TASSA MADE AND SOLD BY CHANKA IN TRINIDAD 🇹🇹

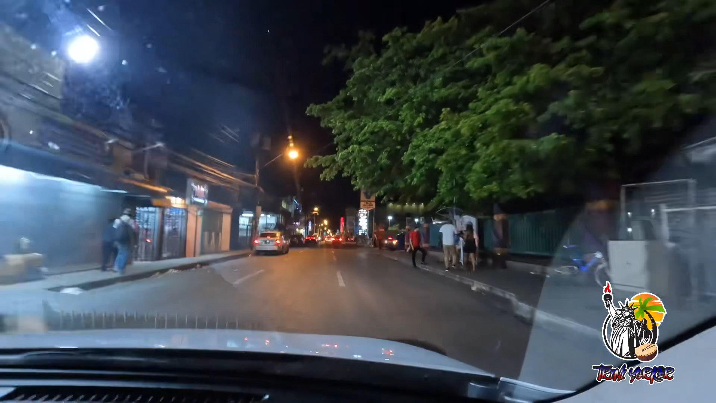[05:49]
hi guys so this is shagona's main road at night
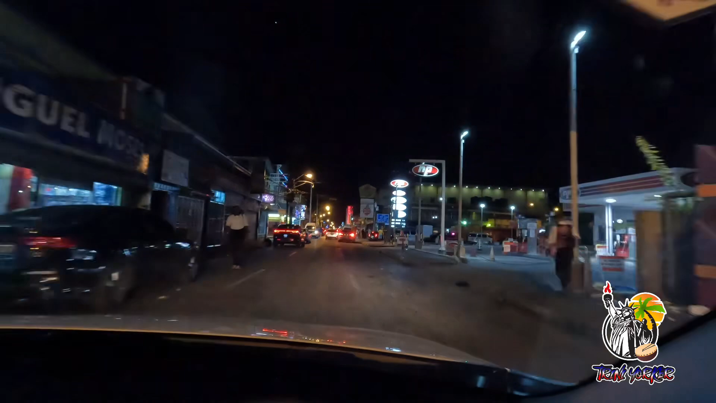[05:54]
here's we just passed busy corner there forget to show now the pizza boys are closed how are they so dark
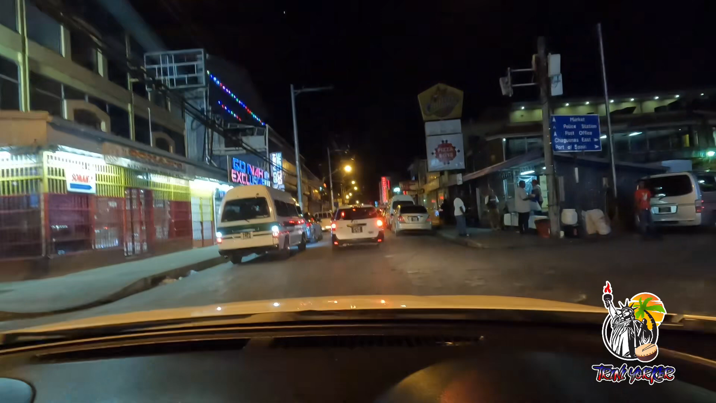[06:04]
so much traffic here how do we go down here we go down here no no you can't come back so they have one way come in my province here we have to have a doubles man at night yeah yeah and then this is now he's still there looking there